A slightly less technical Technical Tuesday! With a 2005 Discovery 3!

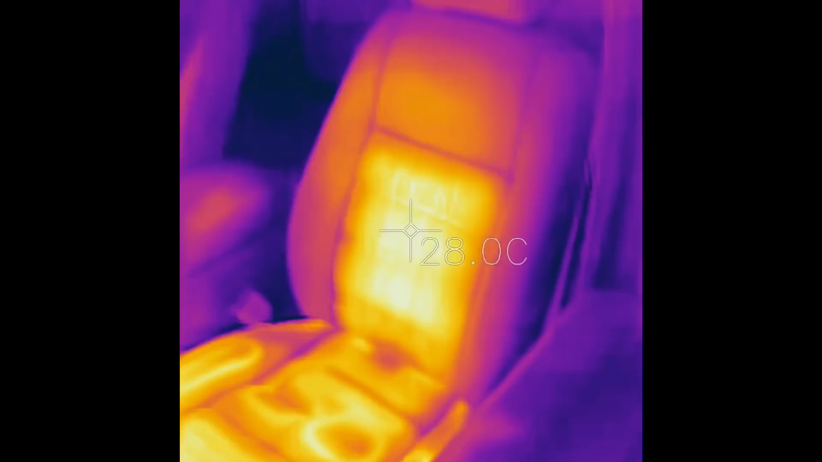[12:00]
On screen: spot 28.0°C
You can see where the elements run in the seat, as it passes current through those wires embedded within the seats.
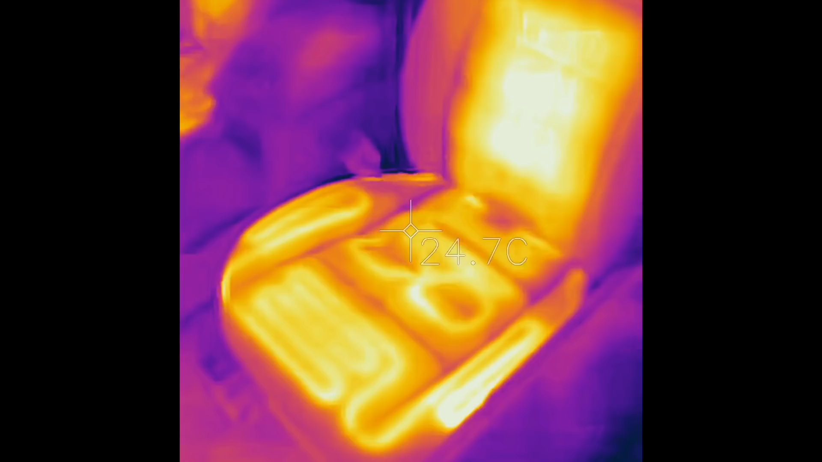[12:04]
On screen: spot 24.7°C
They get hot, and that's what heats you up when you're in your car.